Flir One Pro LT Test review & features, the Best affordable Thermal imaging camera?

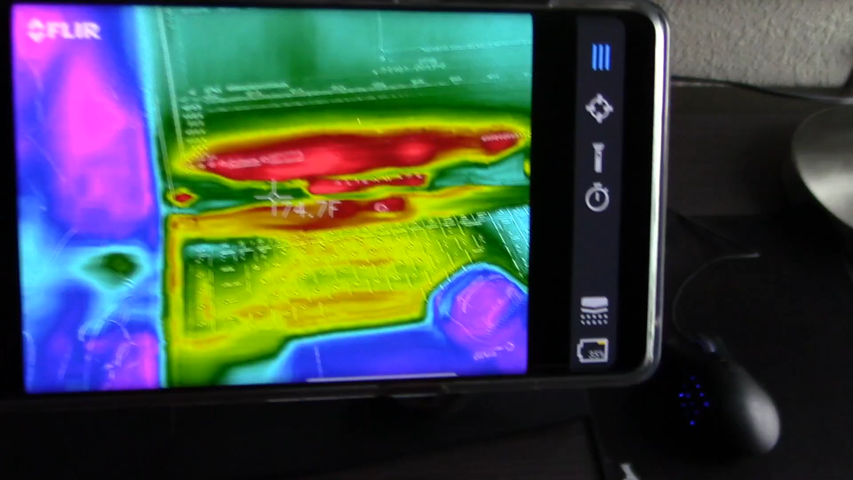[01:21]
So now, there's a couple settings in here.
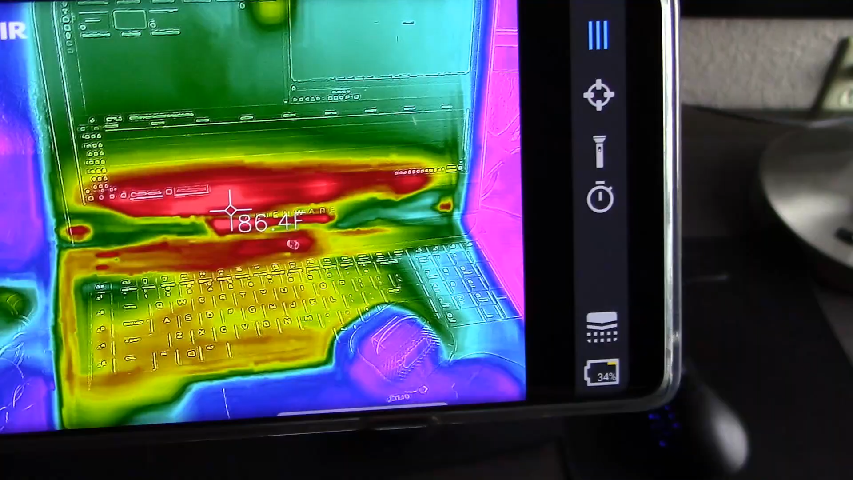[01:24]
On screen: spot 86.4°F
You can see where the heat's coming off my laptop.
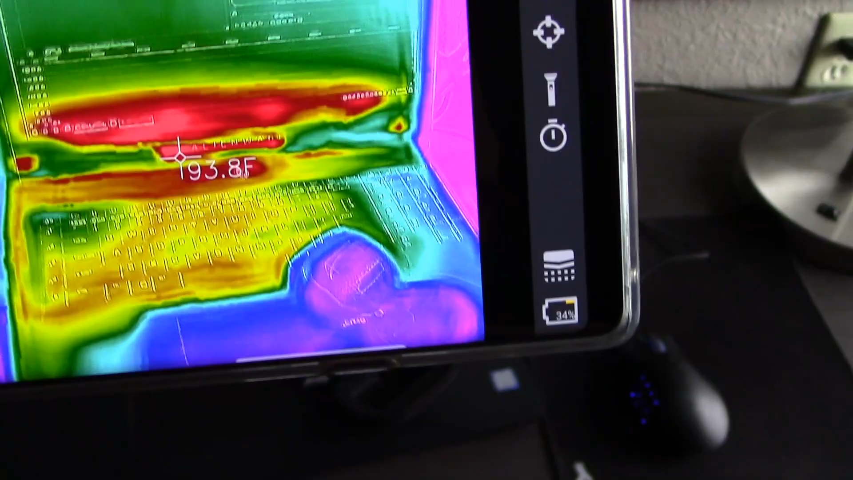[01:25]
On screen: spot 193.8°F
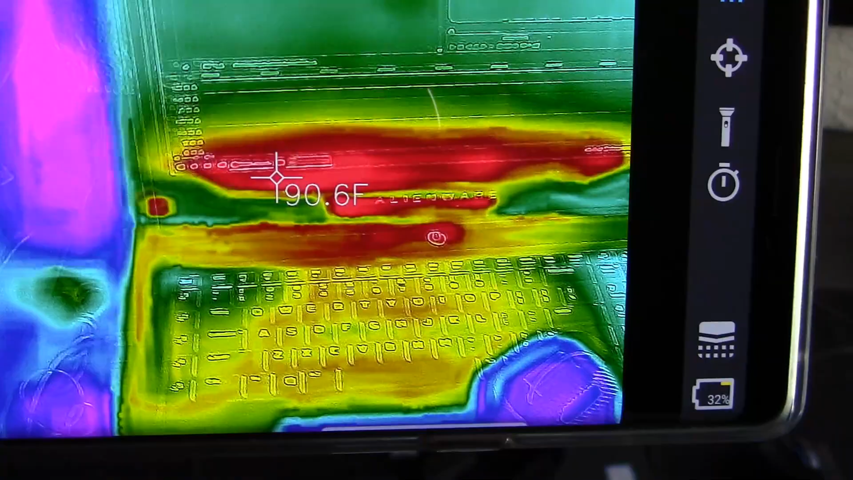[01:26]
On screen: spot 90.6°F
It's nice because it'll actually read out the keys and everything.
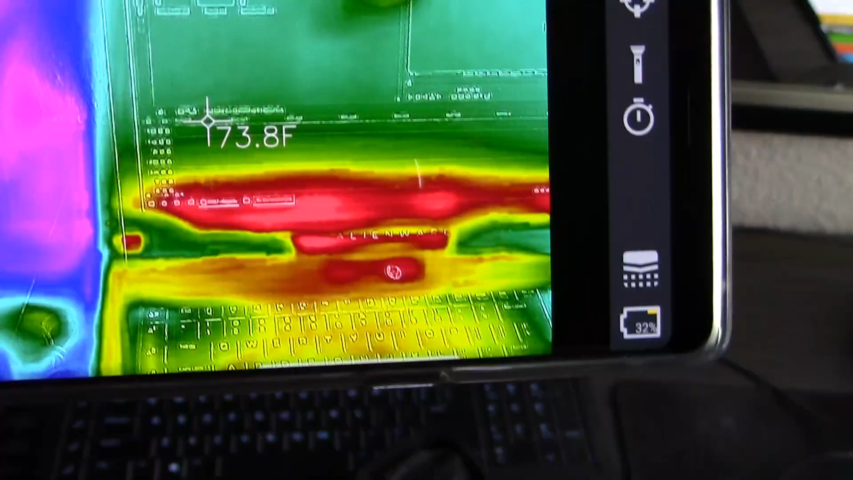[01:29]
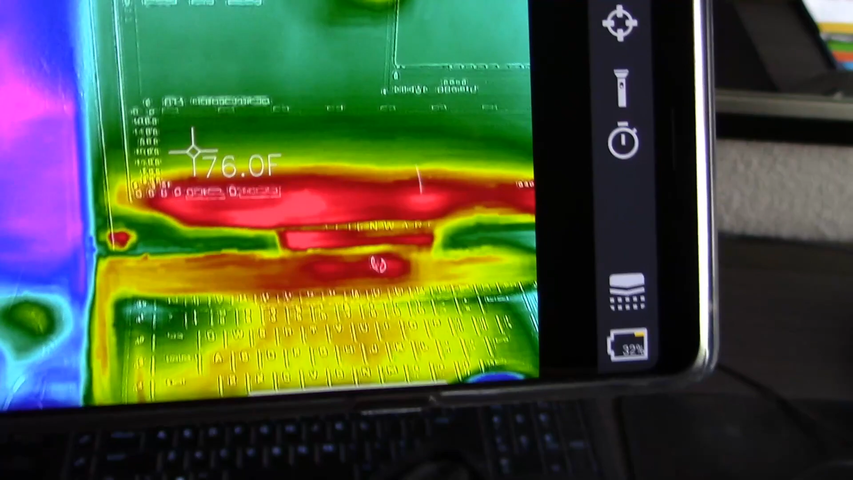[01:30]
On screen: spot 76.0°F
And then if you take a picture, and you go into here where the photos are,
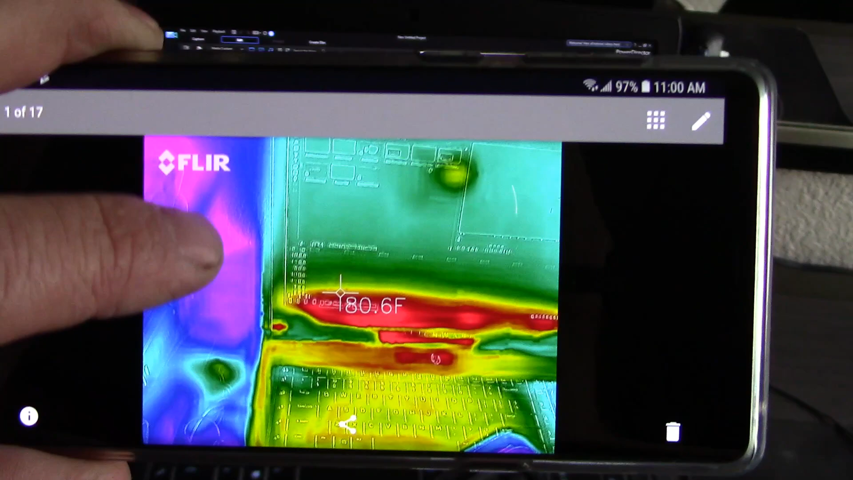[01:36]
On screen: spot 180.6°F
you can actually slide the infrared image to see what you're looking at.
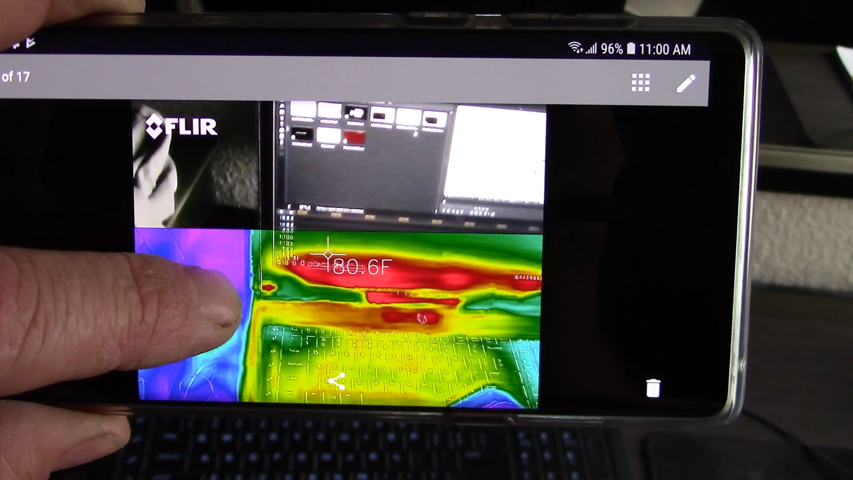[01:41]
On screen: spot 180.6°F
That's kind of a neat feature.
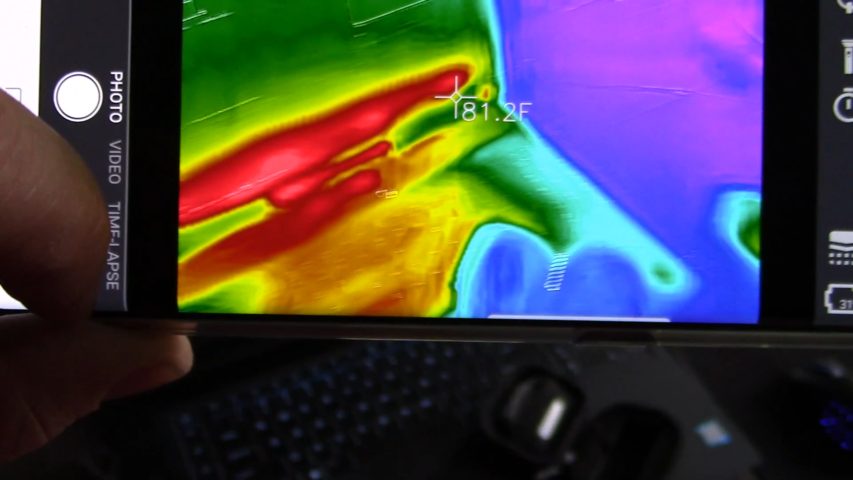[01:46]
On screen: spot 81.2°F
In the settings, visible MSX and thermal.
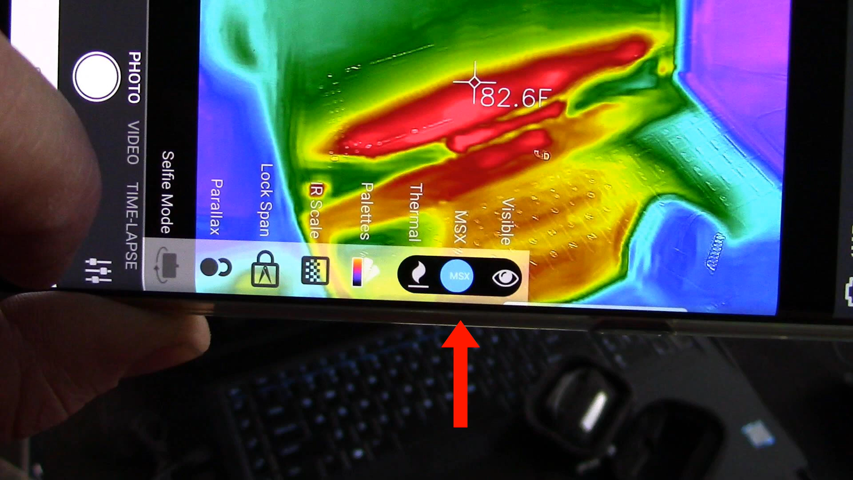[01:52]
On screen: spot 82.6°F
MSX puts that little line overlay around everything.
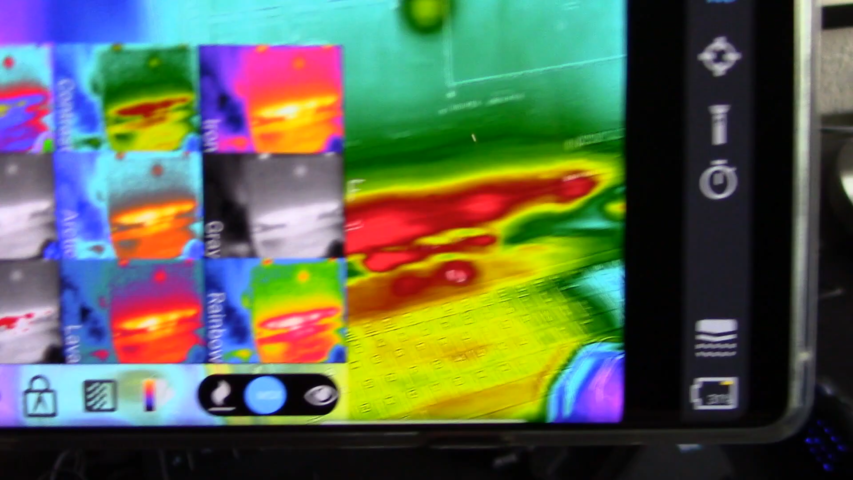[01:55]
You have different palettes to choose from.
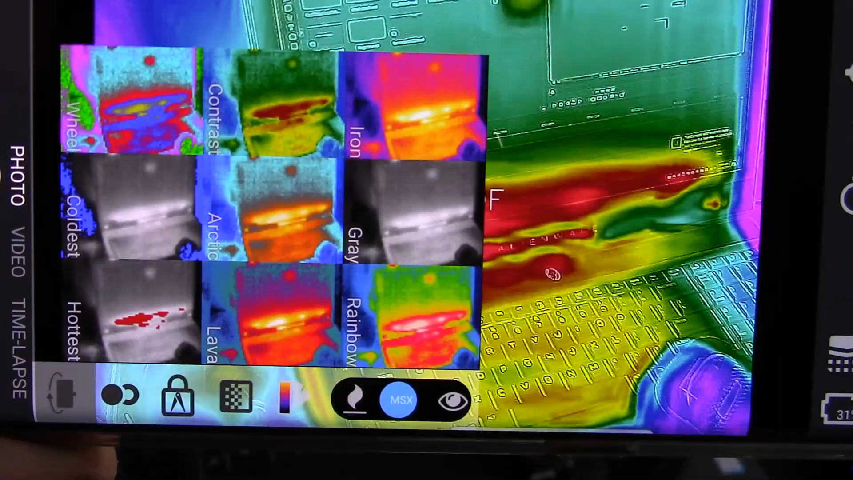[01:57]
In the settings, you have an infrared scale.
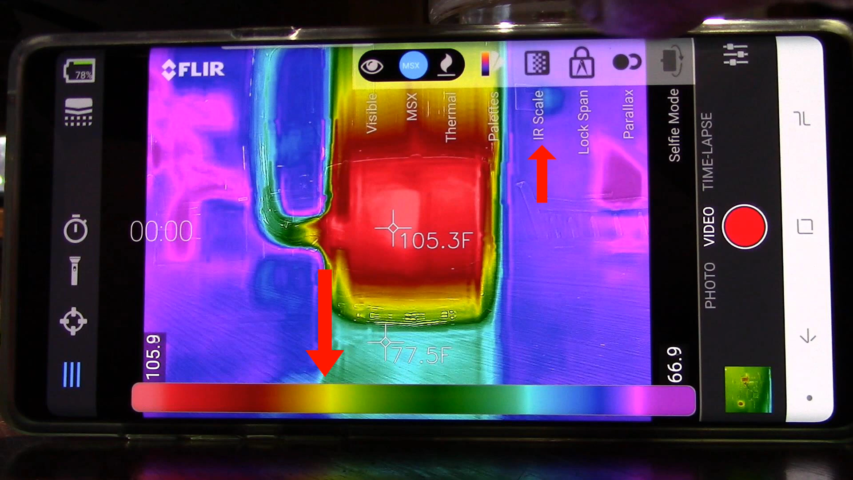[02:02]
On screen: spot 105.3°F
Shows the whole range of what you're taking a picture of. The lock span locks the temperature range. The parallax aligns the image with the infrared image. Selfie mode reverses the image.
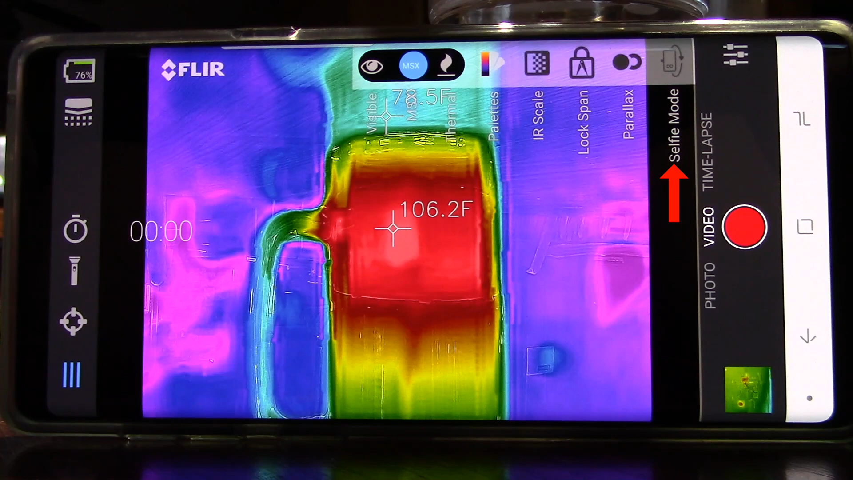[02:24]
This is your spot meter and region of interest. There's also a timer mode. 3 seconds and 10 seconds. You can turn on the light of your phone.
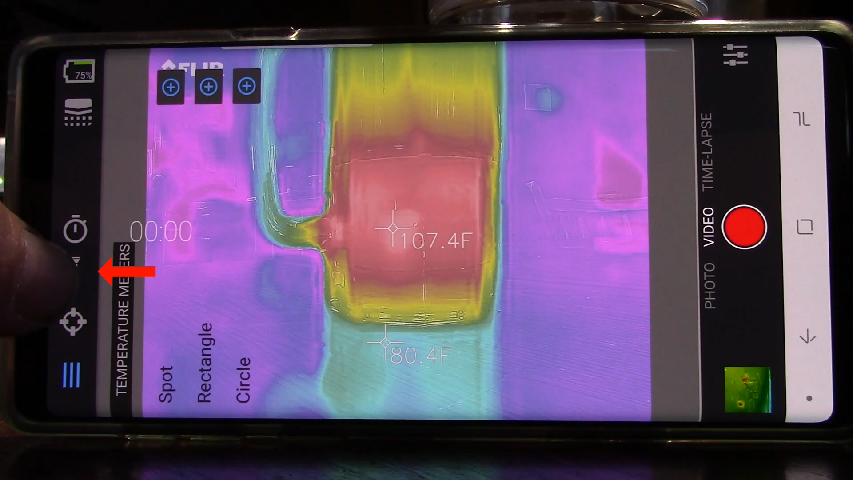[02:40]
This is for calibrating the unit. The battery level of the FLIR.